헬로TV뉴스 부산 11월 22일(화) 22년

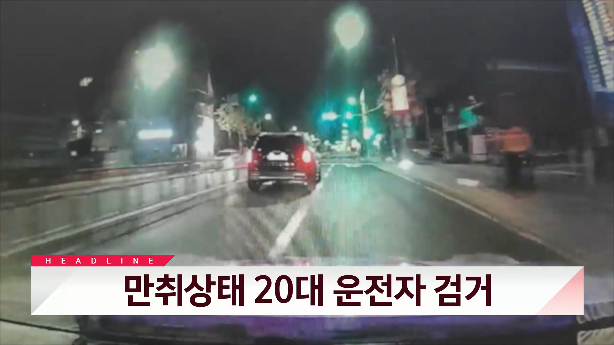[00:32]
정지 명령을 무시하고 달아나던 20대 운전자가 경찰에 붙잡혔습니다. 음주 측정 결과 면허 취소 수준으로 나타났습니다.